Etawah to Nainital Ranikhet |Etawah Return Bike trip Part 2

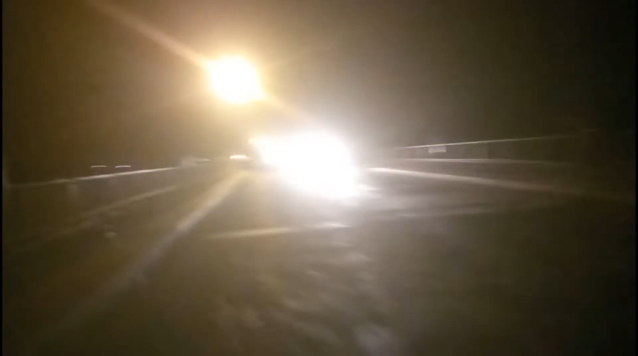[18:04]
गंगा जी का, गंगा जी का पुल क्रॉस कर रहे हैं। रात में अभी बज रहे हैं, गंगा जी है, गंगा जी। टाइमिंग हुई है तकरीबन 9 और देखते हैं 10:30 बजे तक इटावा पहुँचते हैं रात में।
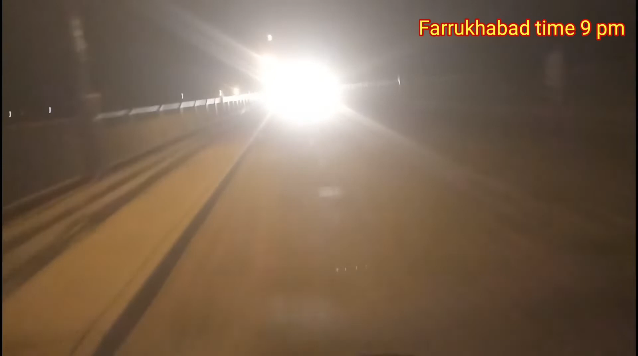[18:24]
रोड बहुत ज़्यादा ख़राब है ऐसे, और ट्रक इतने ज़्यादा हैं इस रोड पर, बहुत ही ज़्यादा।
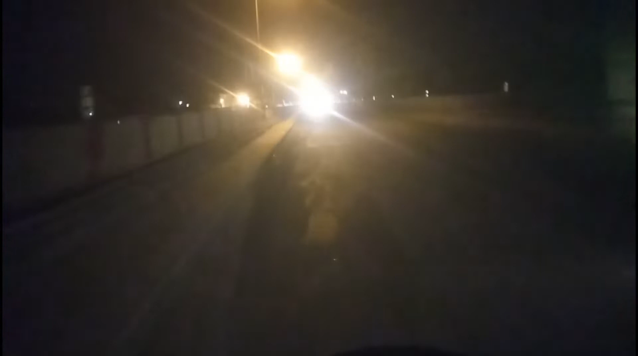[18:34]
अभी क्या कोई दिक्कत नहीं है, 10 बजे तक तो कोई दिक्कत नहीं है, 10:30 तक हम लोग इटावा पहुँच जाएंगे, कोशिश करेंगे।